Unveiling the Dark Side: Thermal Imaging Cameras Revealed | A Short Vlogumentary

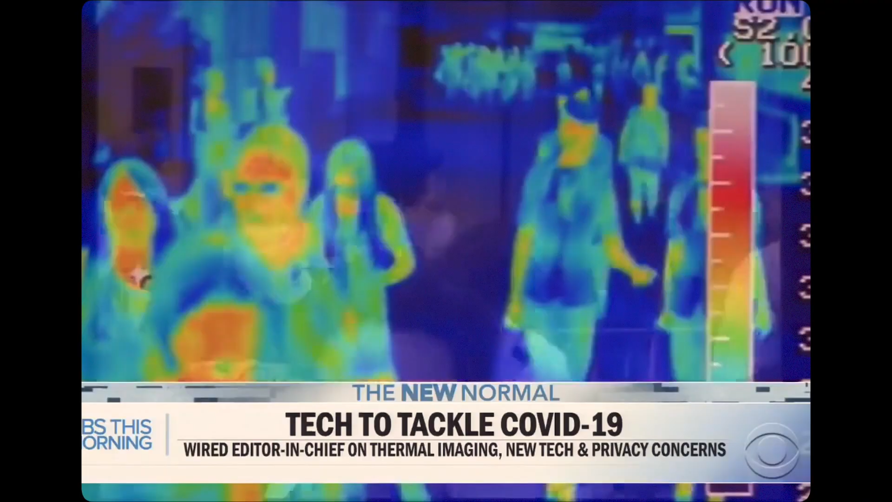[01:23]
When the technology gained widespread use in Asia.
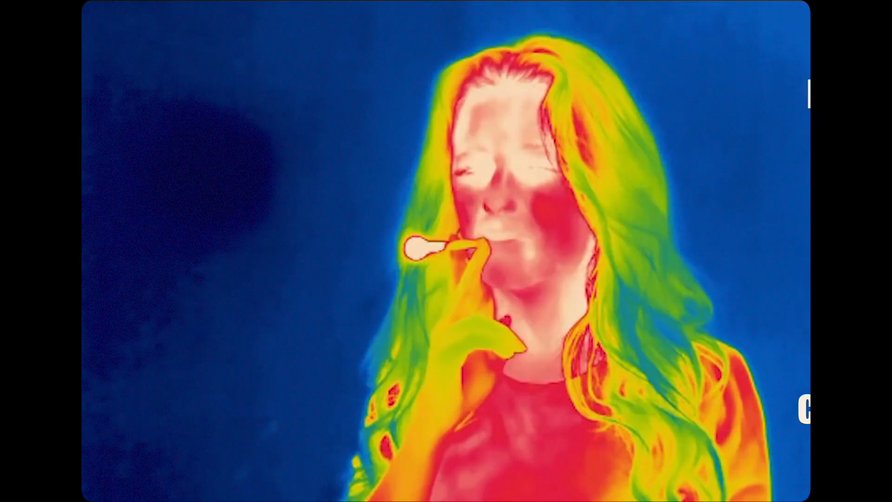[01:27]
The key is that application is not about an absolute temperature measurement.
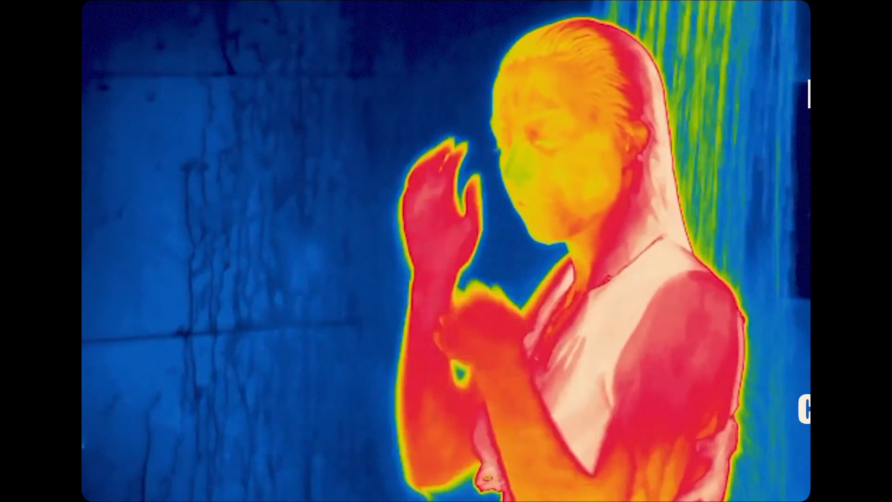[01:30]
It's more about detecting those individuals with elevated body temperature
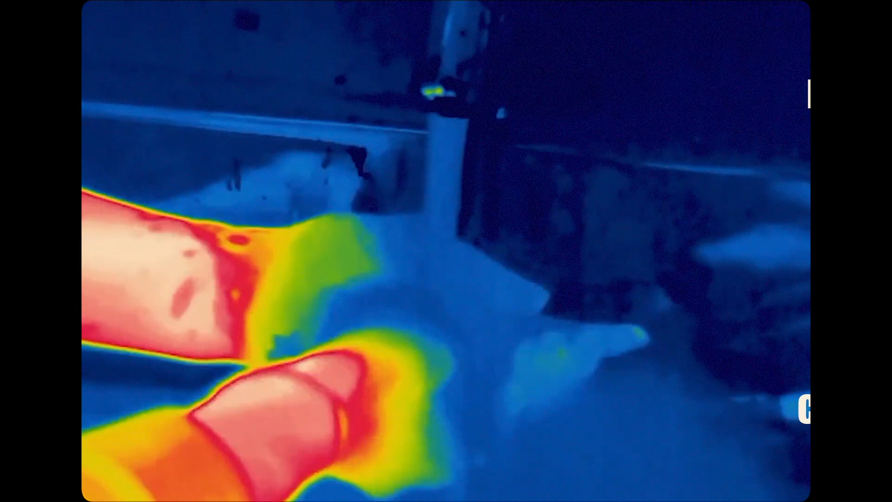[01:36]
higher than the last 10 people that have been screened.
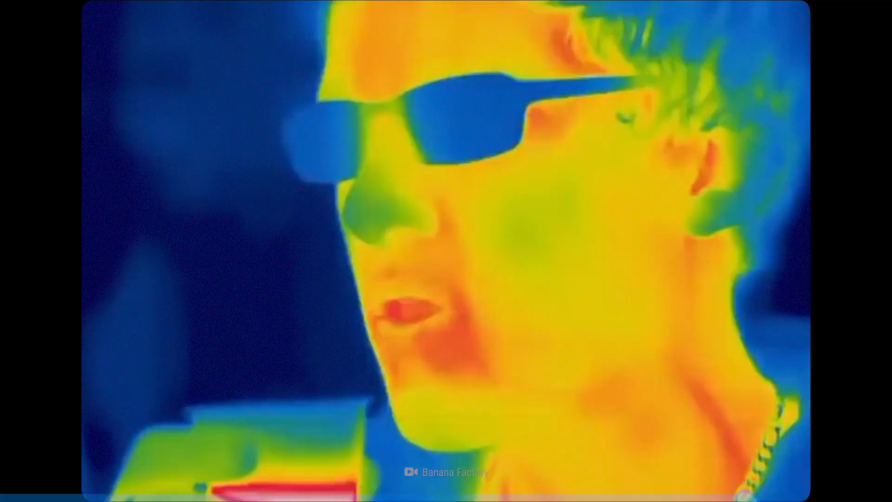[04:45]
These cameras, meant to scan and measure the heat that a human or object emits, were mainly used in military and industrial settings.
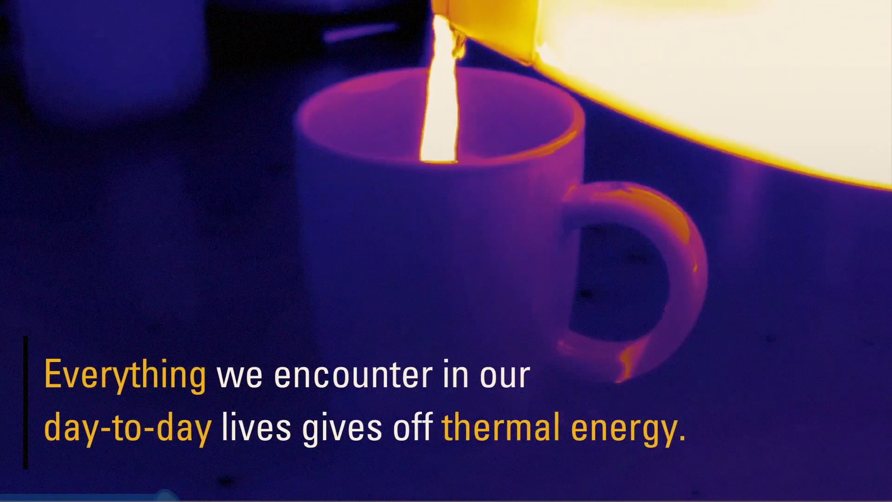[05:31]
As an object or human gets hotter,
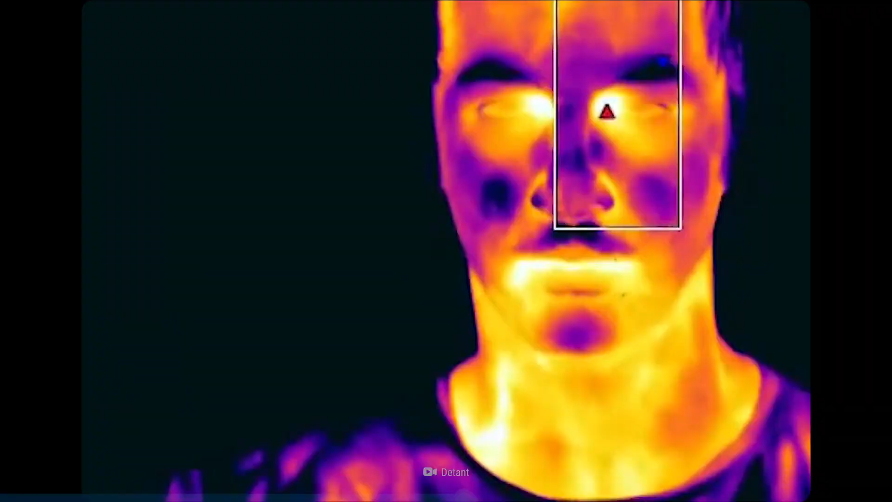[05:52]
The camera focuses on the infrared light that is being emitted by the objects or area in question.
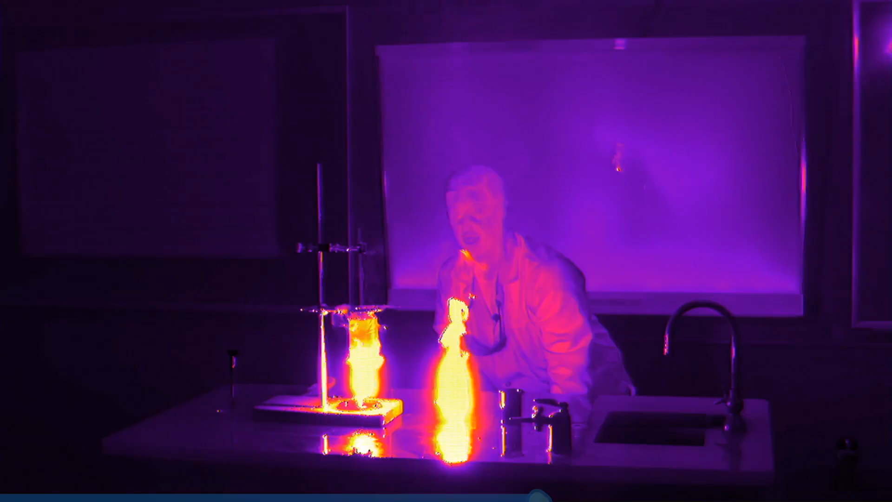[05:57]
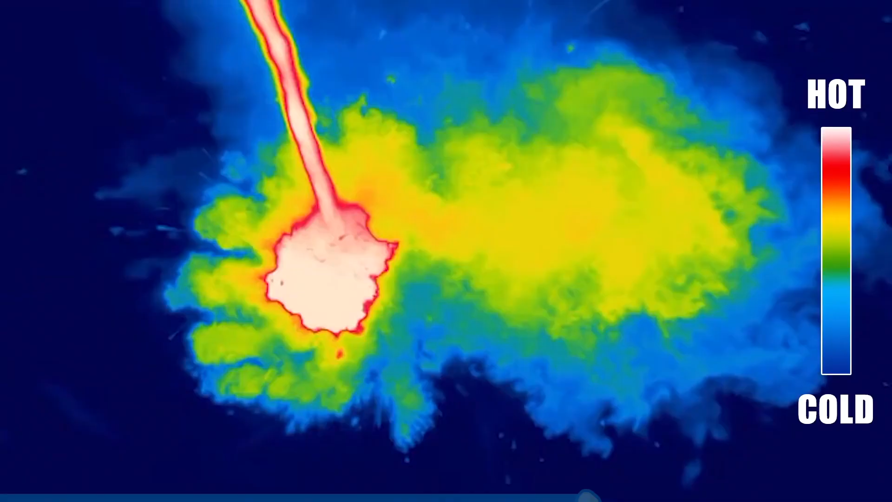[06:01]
The device is then able to produce an illustration of
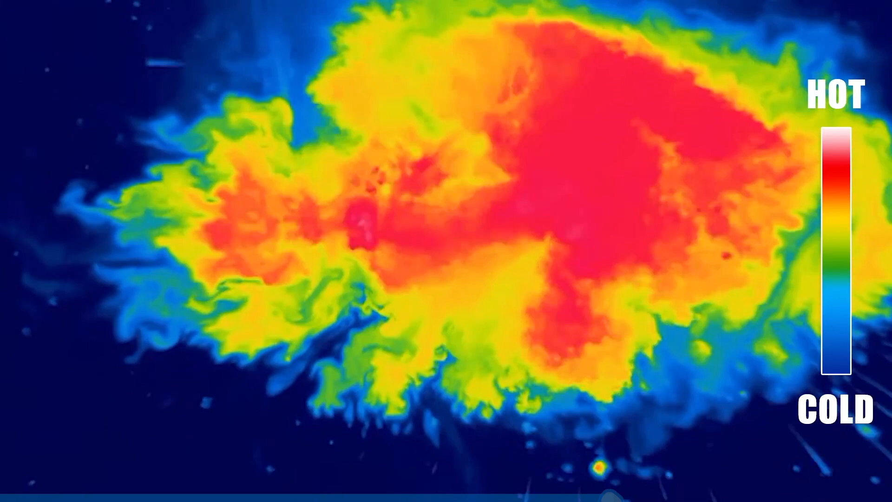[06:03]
the hottest and coldest points in an area or object.
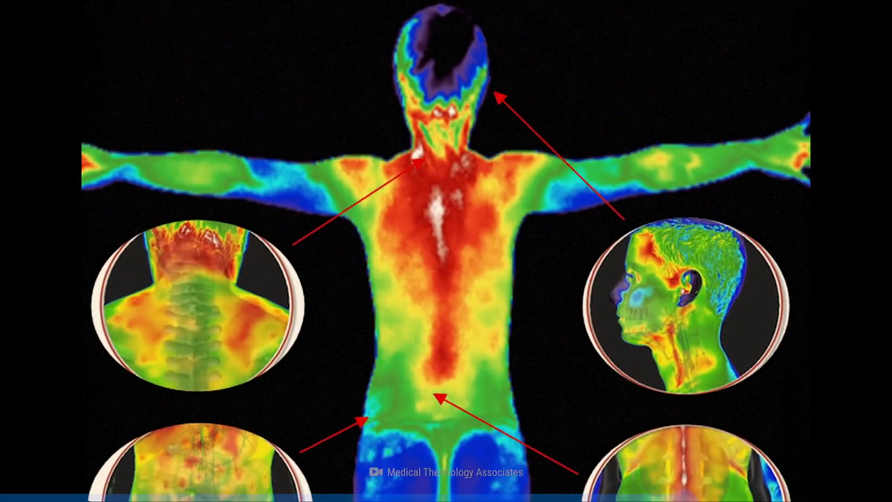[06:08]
By varying the colours used to depict that section of the image, the camera creates a detailed thermogram,
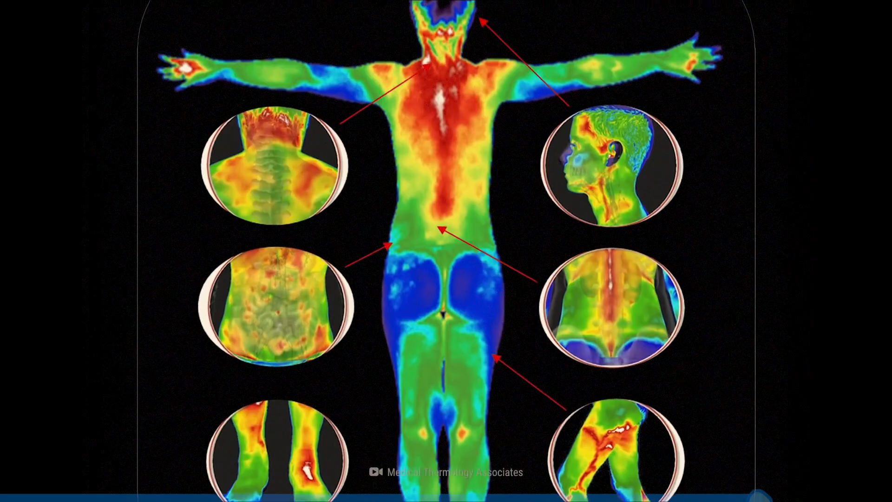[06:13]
a pattern of colours representing the various temperature levels of the object or area.
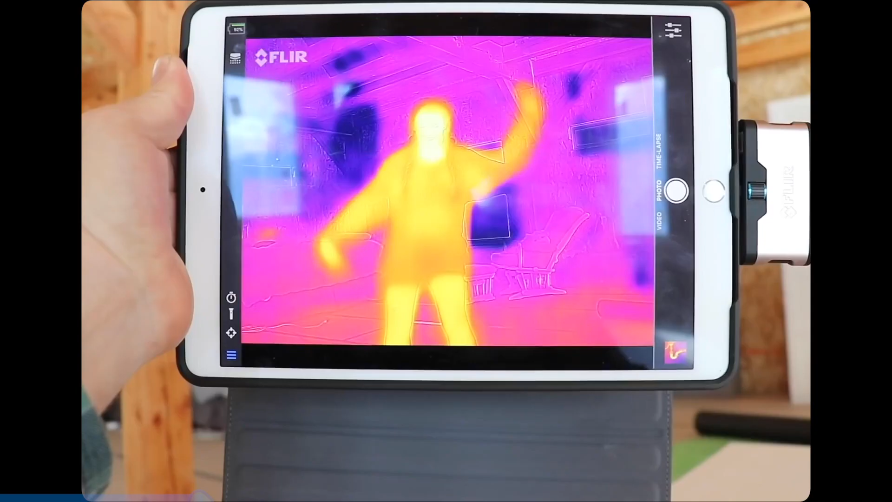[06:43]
So you have thermal imaging capabilities at your fingertips.
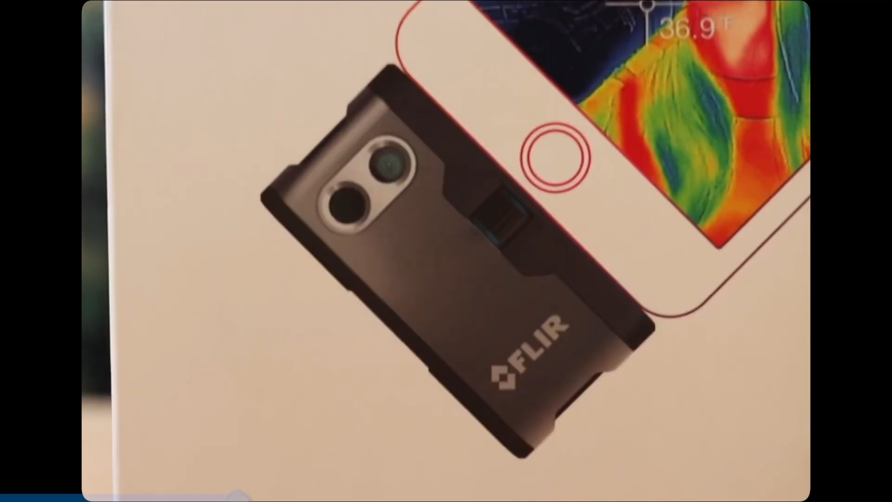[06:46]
The device generally comes with an app and can be purchased for around 350 dollars or pounds.
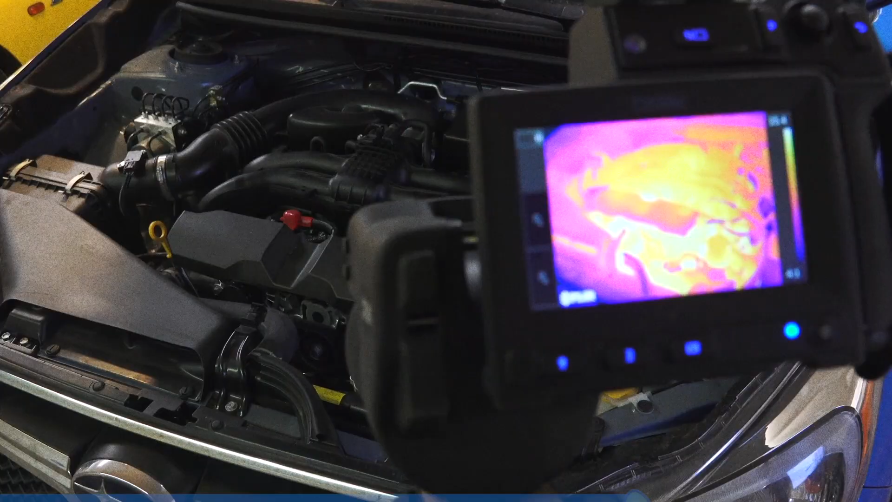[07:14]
checking the heat signature of your car engine,
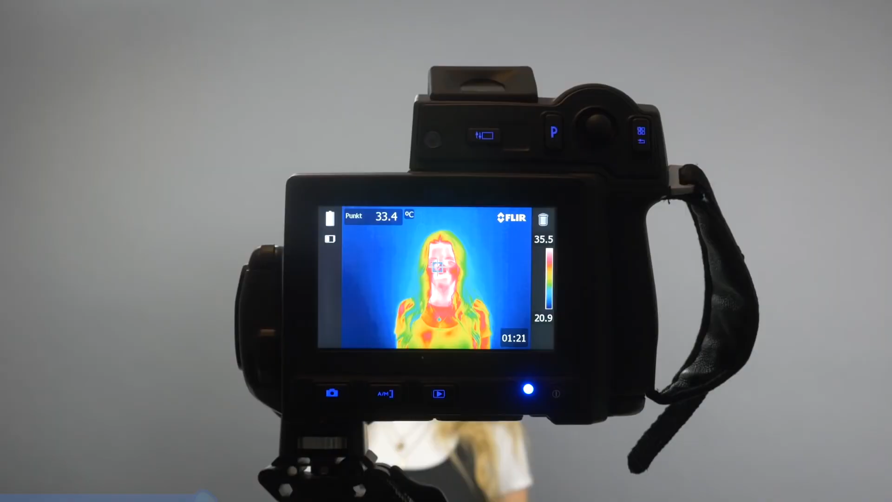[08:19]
On screen: spot 33.4°C
When technology is used the way intended by its designers, there are ways of imagining a safe post-pandemic world where thermal imaging
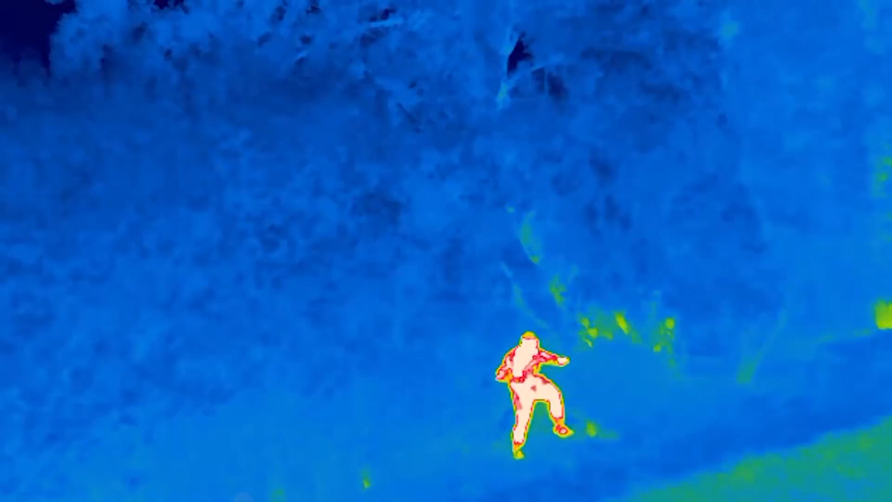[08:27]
cameras are widespread and one with the common good of the people at its heart.